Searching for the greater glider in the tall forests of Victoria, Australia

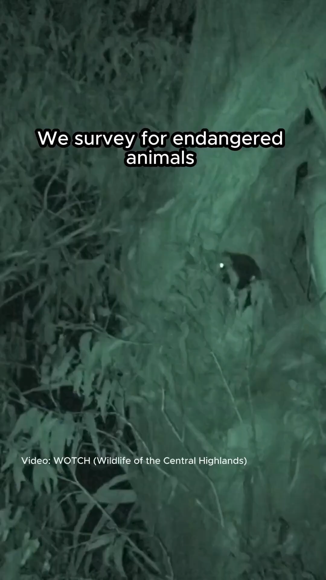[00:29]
We survey for endangered animals predominantly Greater Gliders, Leadbeaters possum.
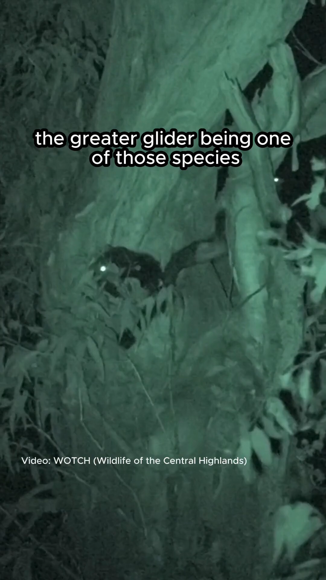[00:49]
The Greater Glider being one of those species and one of those species that need a very large hollow.
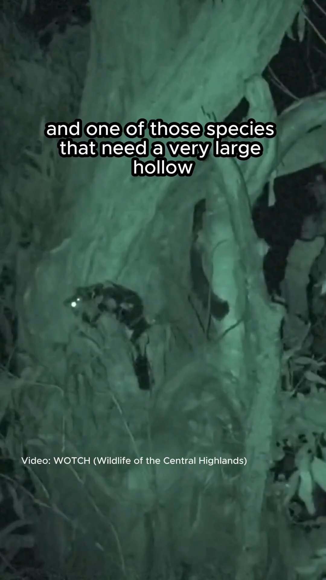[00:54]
Without a home they basically freeze to death.